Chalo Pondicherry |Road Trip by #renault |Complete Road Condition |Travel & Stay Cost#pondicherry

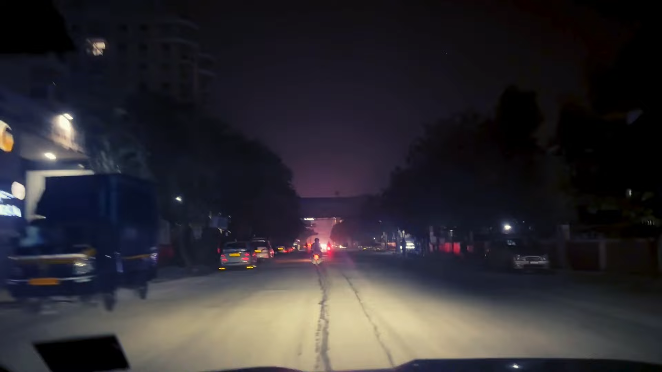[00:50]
तो पॉन्डिचेरी की ऑफिशियल नेम तो है पुडुचेरी। पुडुचेरी जो सबको ही पता रहेगा जो बेंगलोर में रहते हैं कि तीनों ओर से तमिलनाडु से घिरा हुआ है और एक तरफ है बे ऑफ बंगाल। आज का रूट थोड़ा डिफरेंट है। हम लोग नीलाद्री रोड होके इलेक्ट्रॉनिक सिटी होके होसूर को निकलेंगे।
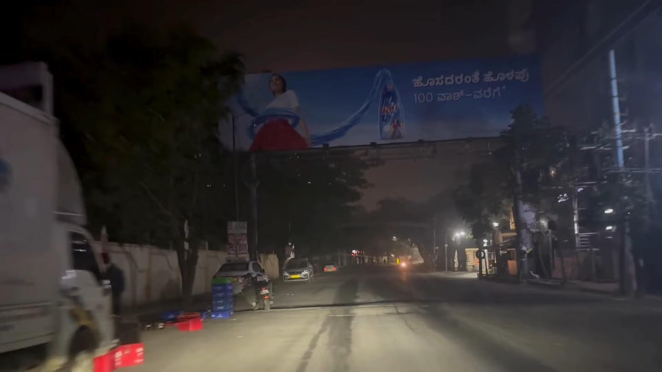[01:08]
फिर एक्चुअली हम लोगों ने आज पॉइंट टू पॉइंट मैपिंग किया है। हम लोग आपको बोलेंगे जैसे ही सवेरा होता है, अभी तो सनराइज़ हुआ नहीं है,
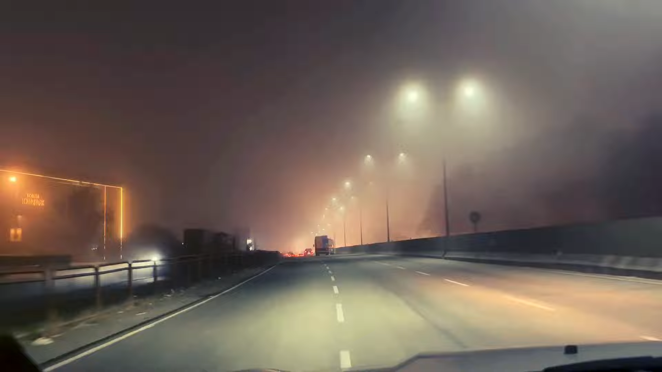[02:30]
ये देखिए, कोहरा ही कोहरा, ऐसे दिल्ली वाले सर्दी जो रहती है ना, वैसे टाइप फीलिंग्स दे रही है। और ये रहा हमारा फर्स्ट टोल।
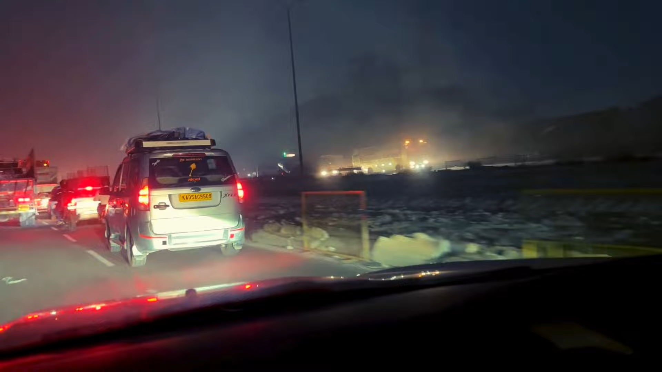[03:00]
तक कंस्ट्रक्शन हो रहा है और इसी के चलते ये जाम है।
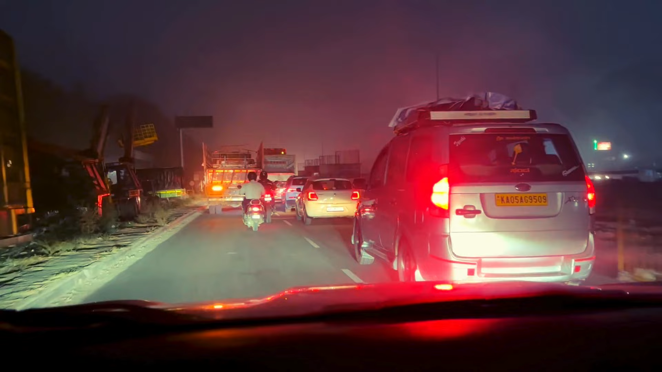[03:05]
सर्विस रोड लेके निकलना पड़ेगा। ज़्यादा जैम नहीं है, होगा और 500-700 मीटर्स। ये जो है ना नीला, ये वाला ट्रक, ये स्पेशली वो विंडमिल का प्रॉपलर ब्लेड्स को कैरी करती है।